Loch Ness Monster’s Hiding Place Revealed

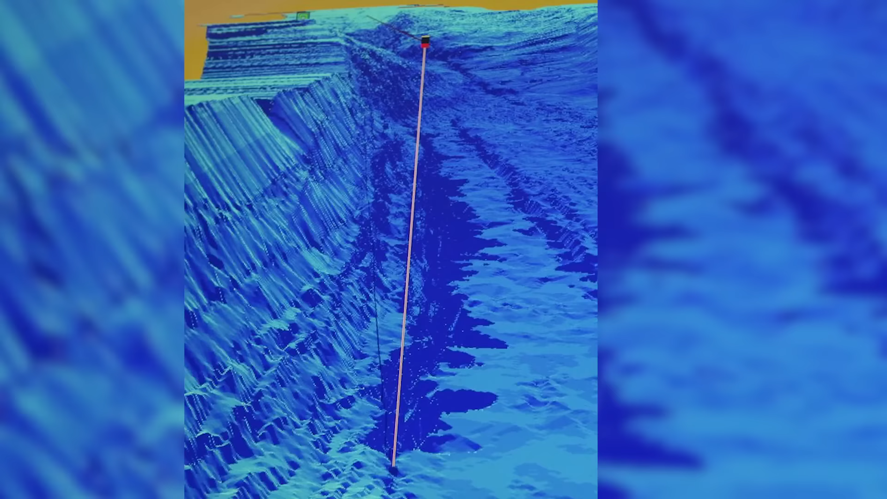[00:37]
Keith Stewart now runs a water cruise tour and has used state of the art sonar technology to map the bed of the lake Loch Ness.
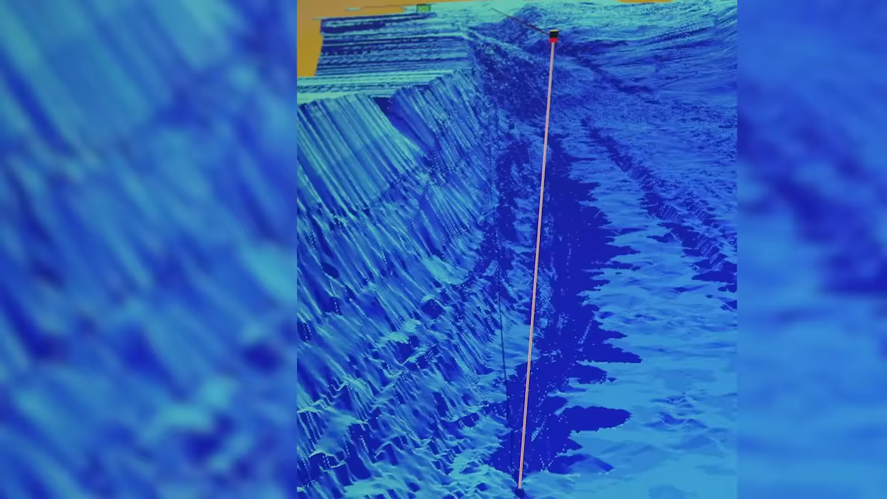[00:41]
Previously measured at 813 feet deep, the new mapping has shown that parts of the lake are
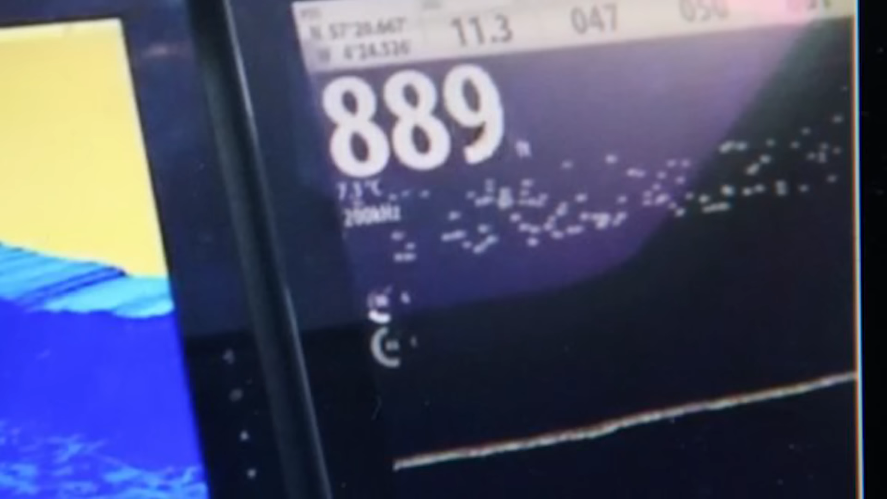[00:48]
889 feet deep, we think there is some kind of underwater trench there that wasn't previously discovered.